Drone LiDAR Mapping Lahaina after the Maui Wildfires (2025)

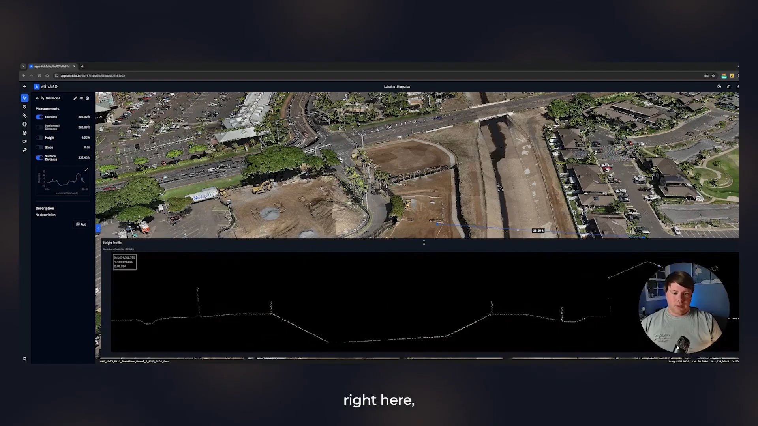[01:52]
you can see we've got really really good detail on the lidar i mean this is the bottom of the canal right here and you want to make sure of course as you're building new stuff and as you're figuring out what's going on after a disaster you
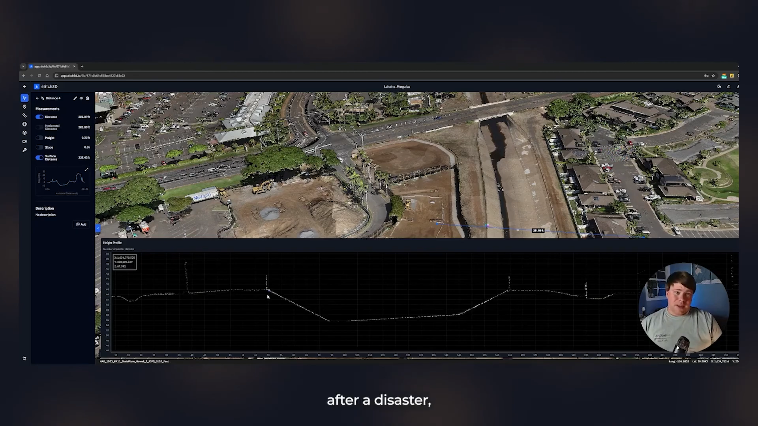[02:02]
want to make sure your drainage works all that kind of stuff so we've got a nice a really really nice thin point cloud right here of the xt32 lidar data and it goes
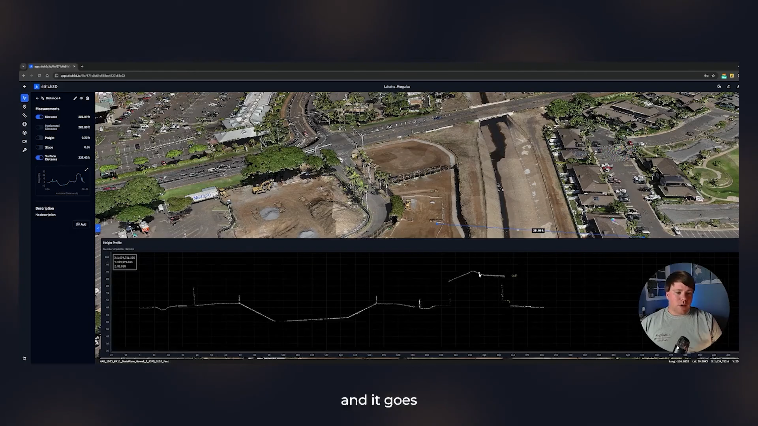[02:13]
all the way across you can see every single roof i mean there's there's little details in this data that you just don't realize you need until you get it so i mean every single part of this
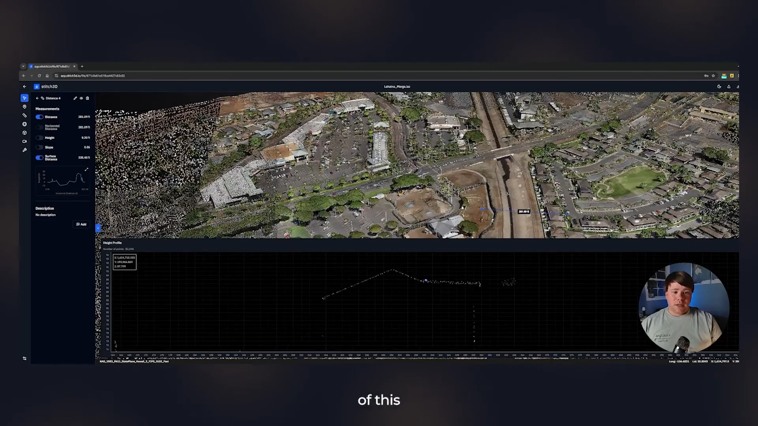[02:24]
ties together and helps us understand the bigger picture of this recovery effort for lahaina
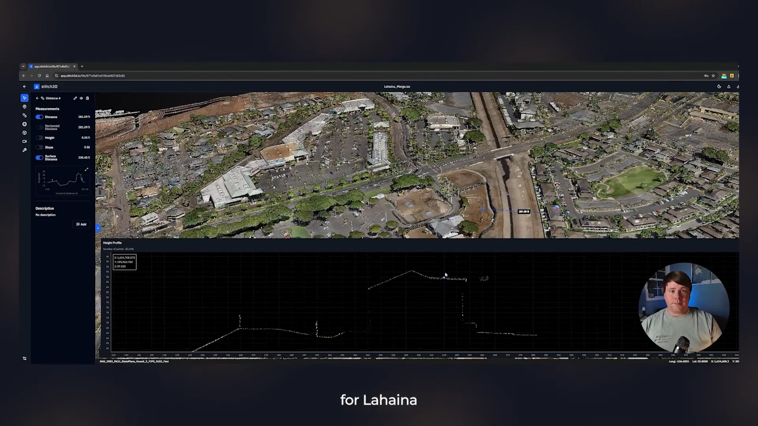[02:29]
so another big thing about using drone lidar specifically on these large-scale sites is you can get higher levels of the data so we're looking at a classification map so
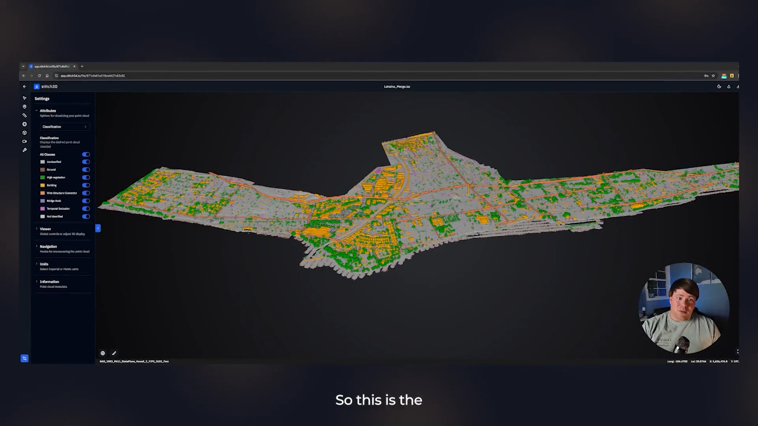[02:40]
this is the lidar points themselves being classified into you know buildings vegetation
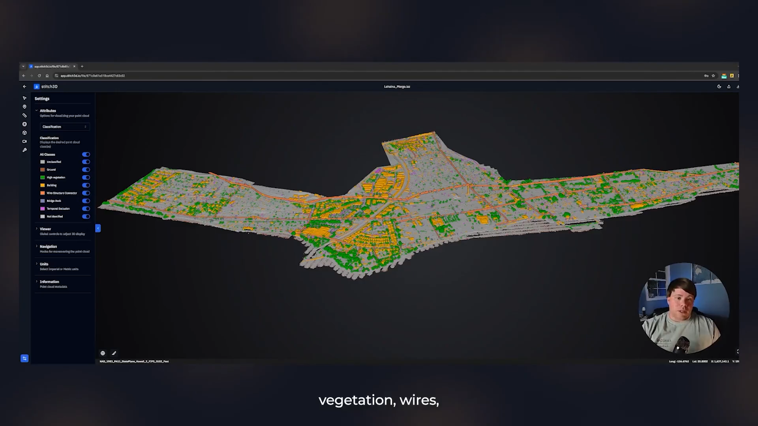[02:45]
wires all that kind of stuff um there's different people have different uses
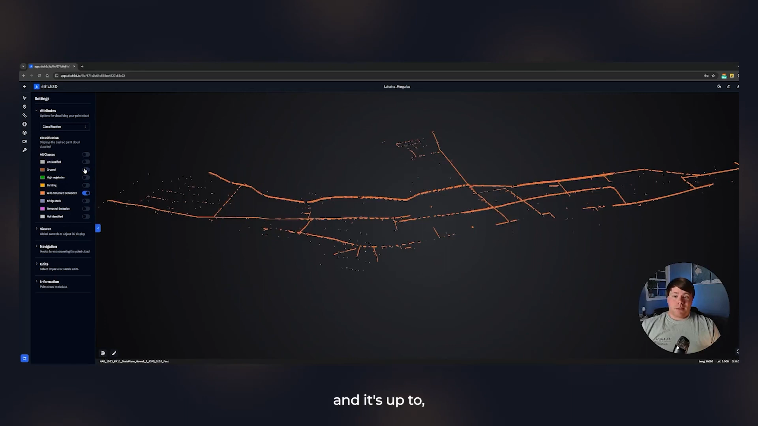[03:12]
to you know the stakeholders to decide what's really important but if we're able to capture all of these things here at once we can do all this in post so in this oceanfront example we've
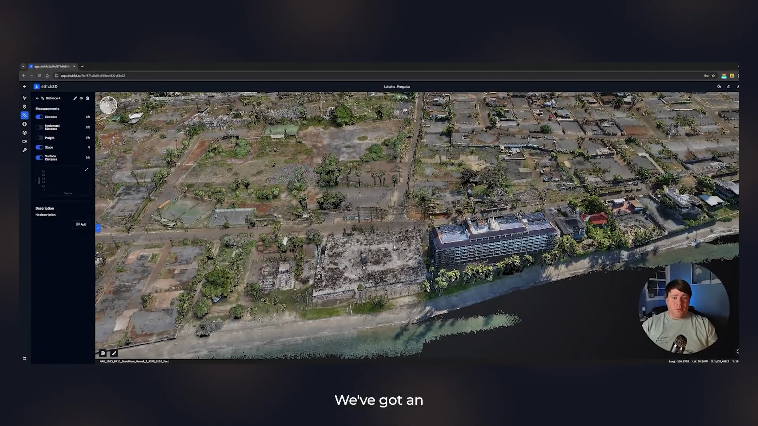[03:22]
got an existing condo building or hotel that's completely untouched it's like nothing ever happened but then look right next door
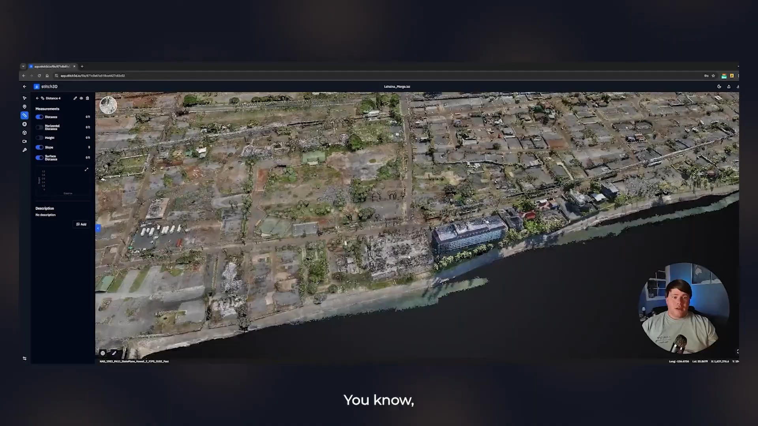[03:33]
it's a total loss you know things like this they don't always make sense but if you're able to capture the entire area
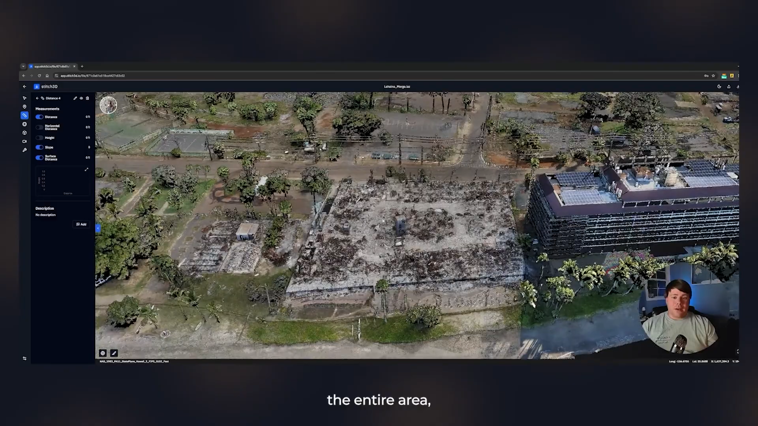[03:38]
then you can get data that works wherever you need it so if we were just isolate
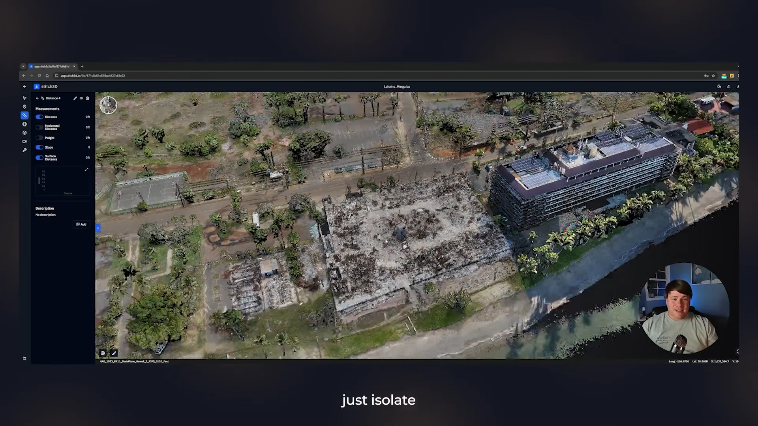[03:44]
every single property in here and try to capture them one at a time we'd still be doing it we'd be out there for months but with this capture method using lidar and photogrammetry we can get
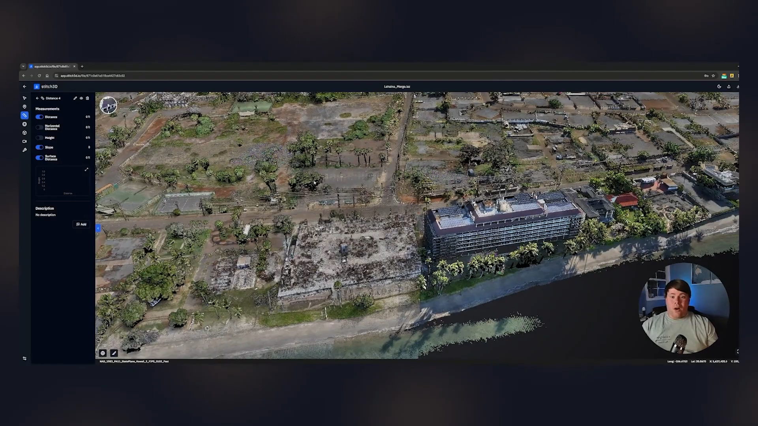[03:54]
all of the affected areas all at once and so when you're going to rebuild this as an engineer
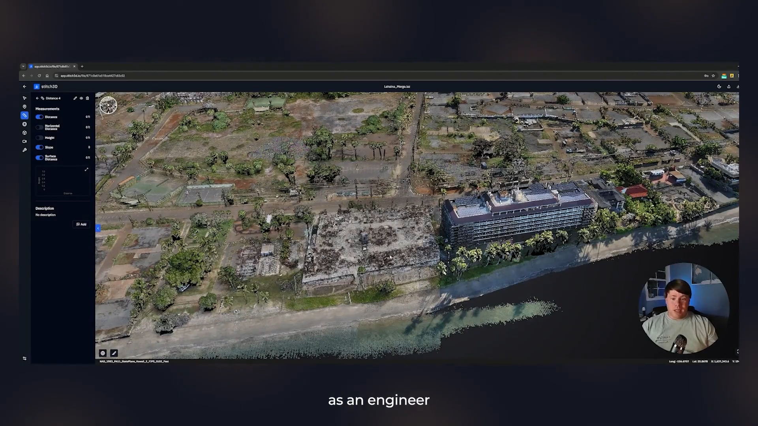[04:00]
or you're looking at this as a local official you can get the data you need jumping over into the photogrammetry real
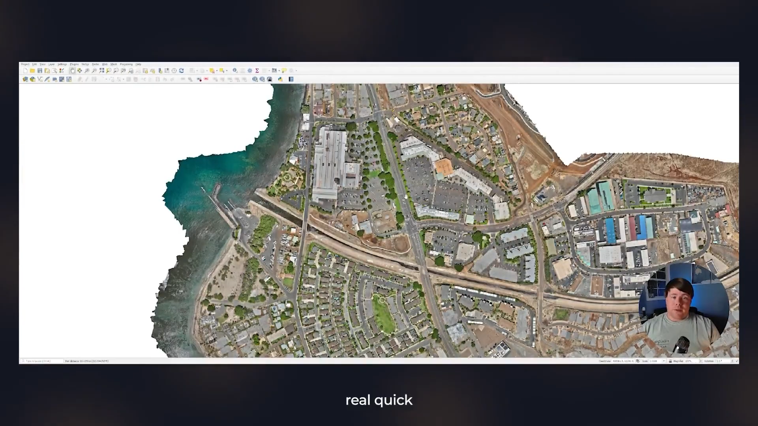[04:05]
quick to highlight something that i think a lot of people need to know and i see this a lot online you
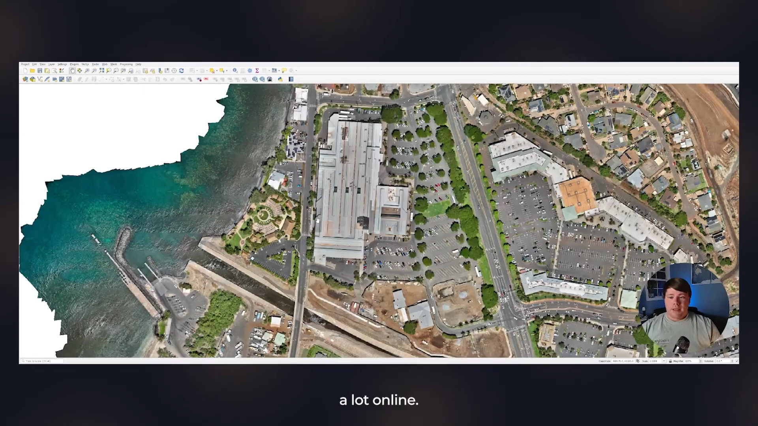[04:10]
can go to lahaina and visit and it's a beautiful experience out on the west part of maui uh just wanted to highlight some of the stuff we've got the lahaina cannery here in our photogrammetry map
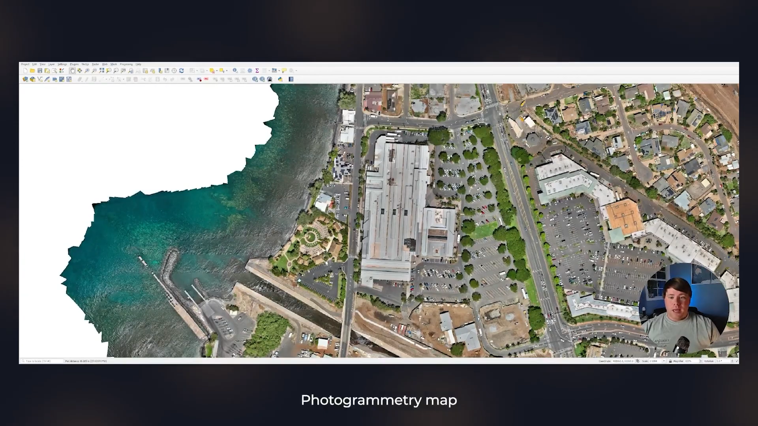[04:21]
and the old lahaina luau and then mala the restaurant over here this was really good